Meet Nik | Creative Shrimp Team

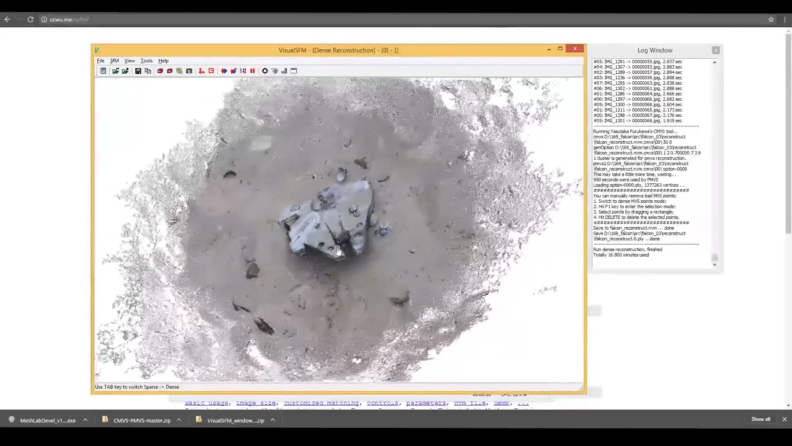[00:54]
like for example this photogrammetry project based on the real world paper model of Millennium Falcon.